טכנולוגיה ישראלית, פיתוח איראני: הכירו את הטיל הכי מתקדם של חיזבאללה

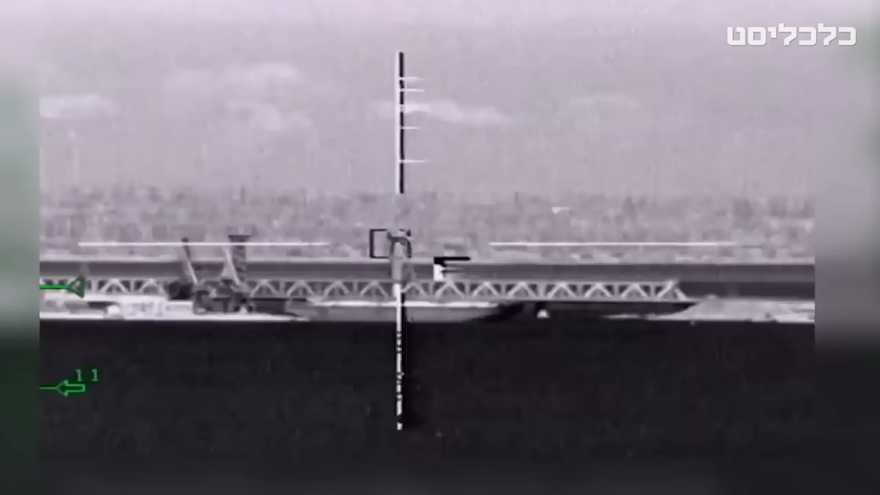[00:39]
נתחיל בקצת הגדרות. נשק מונחי אופטית הוא טיל או פצצה עם מצלמה,
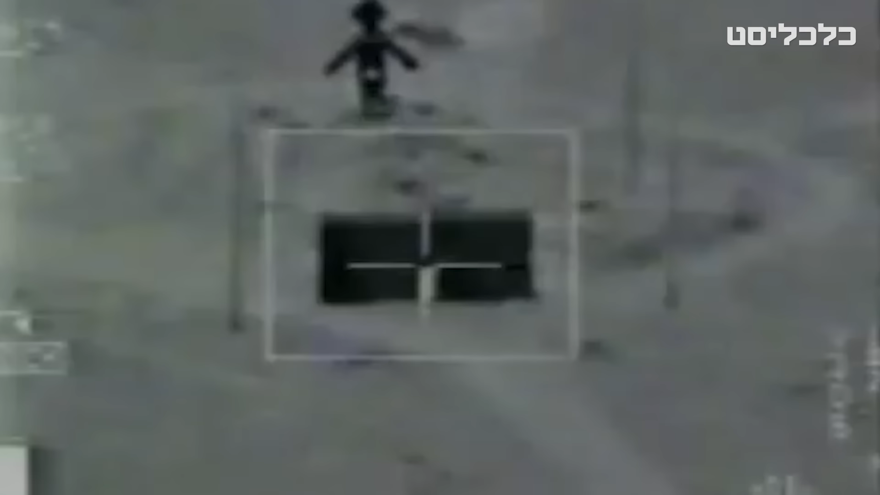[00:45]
שרואה את סביבת היעד או את המטרה עצמה ומאשאירה את החימוש בנתיב עד לפגיעה,
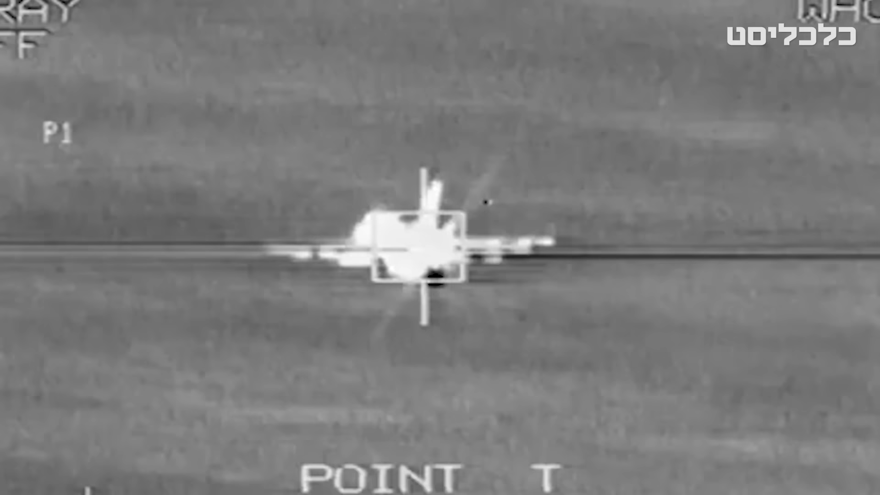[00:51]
או מאפשרת למפעיל לנהג את החימוש מרחוק כמו טיסן.
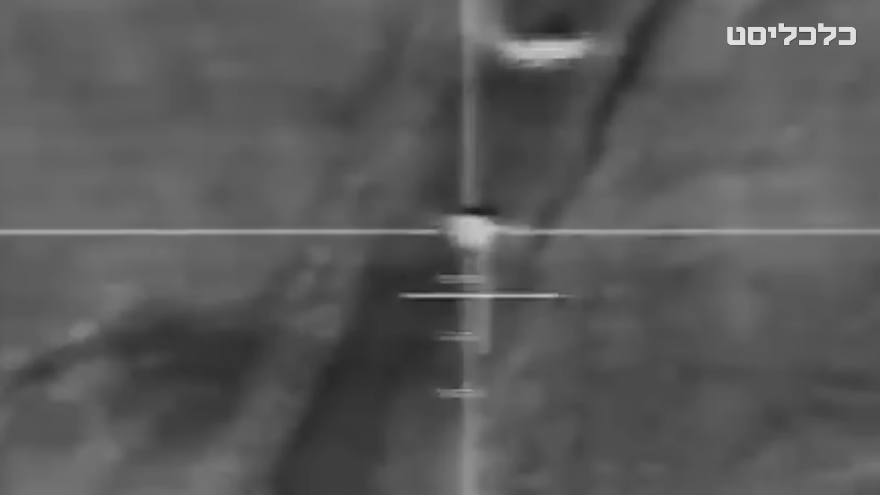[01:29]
הראשון הוא הנשלט, הפעלה אנושית מלאה. יריתי ועכשיו אני מנווט.
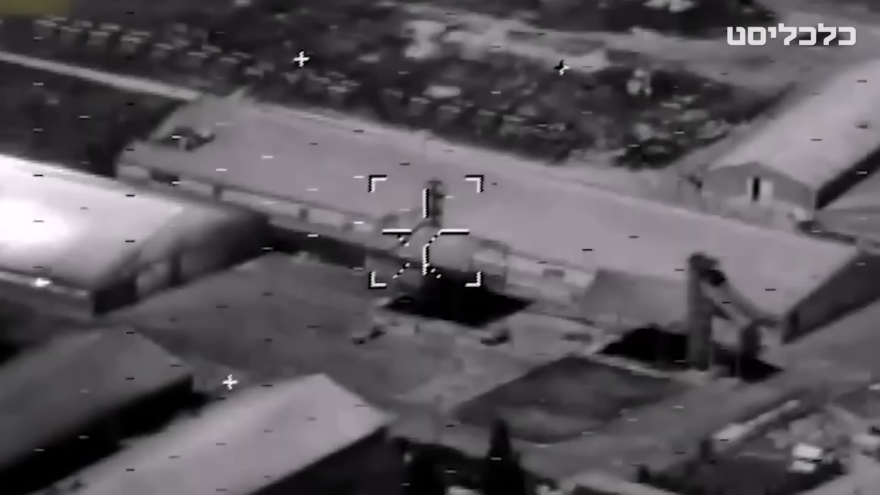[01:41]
ואז הוכל לנעול על המטרה, והחימוש ימשיך אליה לבד.
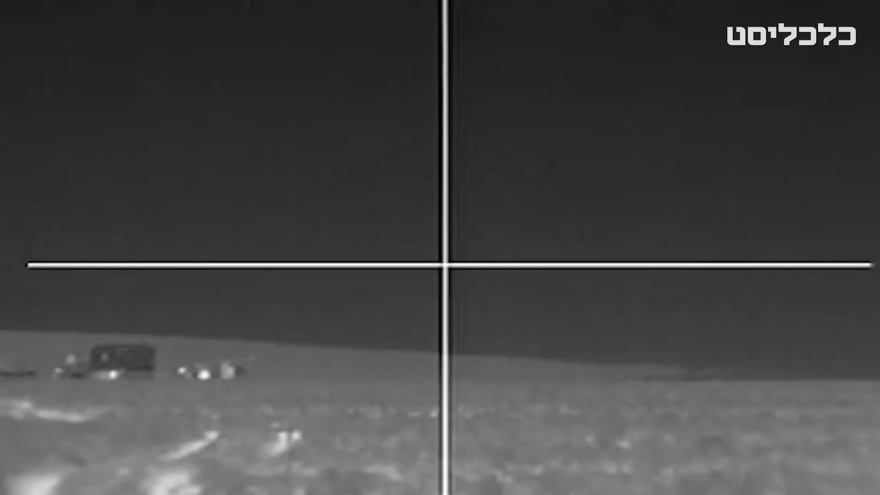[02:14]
אפשר לשגר גם בלי לראות את המטרה, ולהשתמש במצלמה כדי למצוא אותה בדרך.
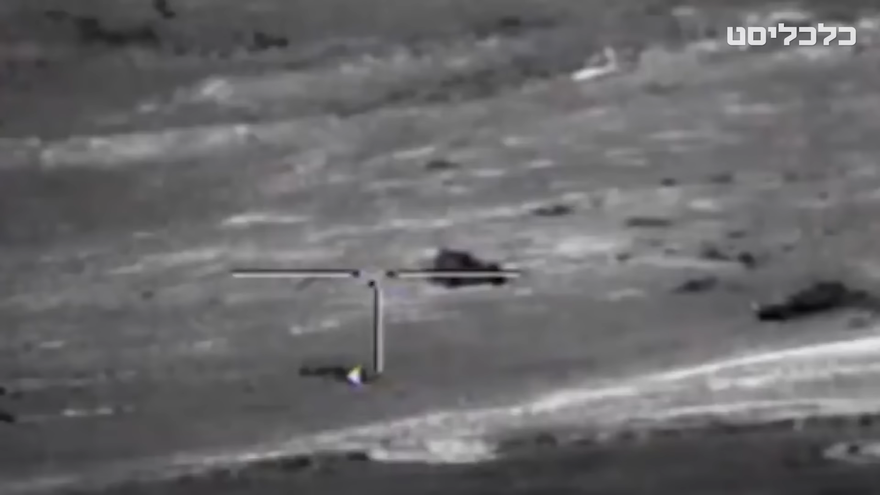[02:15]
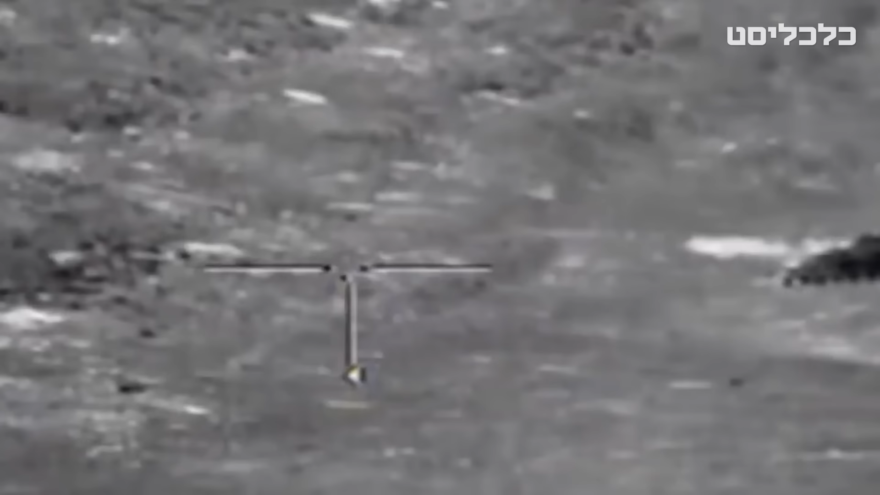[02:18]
כלומר לראות לכיוון הכללי של היד ולתקן מסלול באוויר.